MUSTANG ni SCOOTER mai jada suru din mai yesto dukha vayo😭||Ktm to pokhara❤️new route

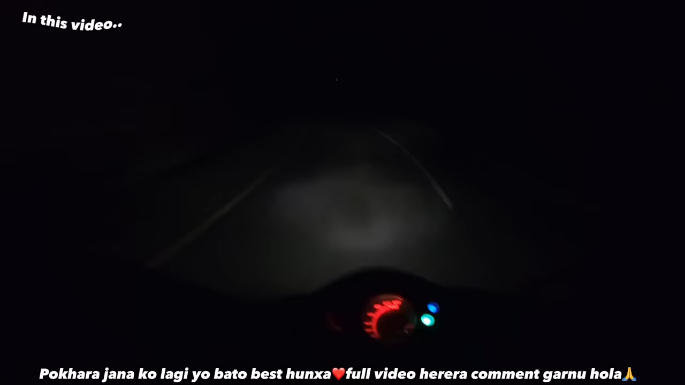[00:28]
साथीहरू डुम्रे बजार आयो डुम्रे बाटो चाहिँ हामी राइट लागेर
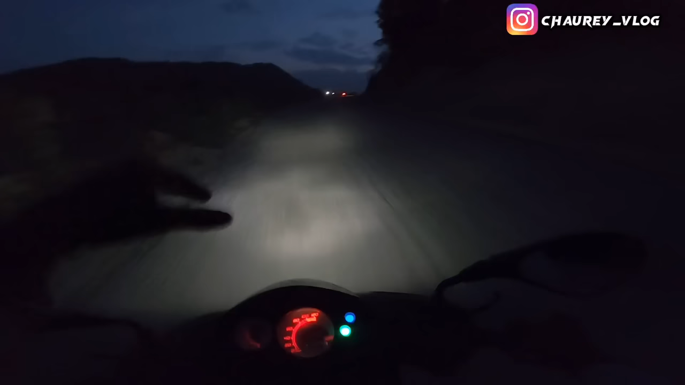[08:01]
पिचमाथि अलिकति गिटी धेरै हुन्छ, त्यस्तोवाला बाटो आएको छ, जो सिधा छ राम्रो छ। यस्तो बाटोमा कुदायो भने फेरि आफ्नै ज्यानको क्षति हुन्छ होइन, राति नै भइसक्यो नि त, त्यही भएर मजाले जानुपर्ने हुन्छ साथीहरू।
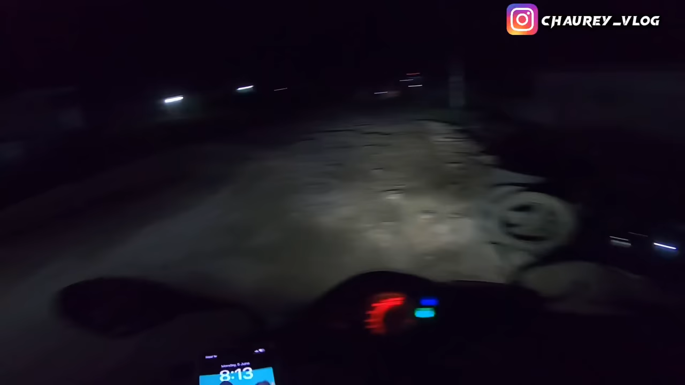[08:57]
जस रानी पानी भन्ने ठाउँमा चाहिँ जस घरहरू अलिक बस्ती ठुलो रहेछ,
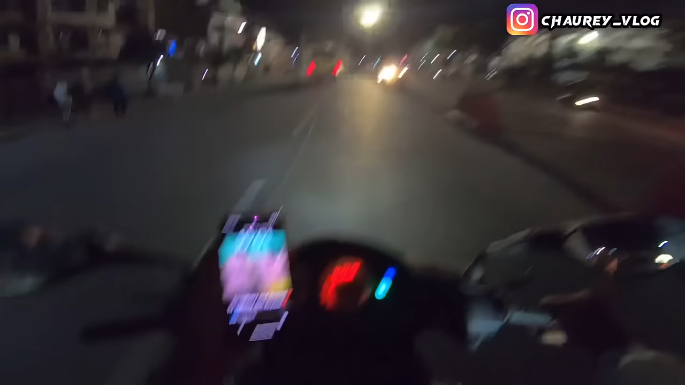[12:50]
साथीहरू रातिको 10 बजे हामी ठ्याक्कै पृथ्वी चोकमा छौँ पोखराको होइन, बल्ल आइपुग्यौँ, नयाँ बाटो पनि आइयो, नयाँ फिल्डमा आइयो। तर अब हामी लेक साइड नजिक जान्छौँ, त्यसपछि चाहिँ एउटा होटल लिनुपर्ने हुन्छ।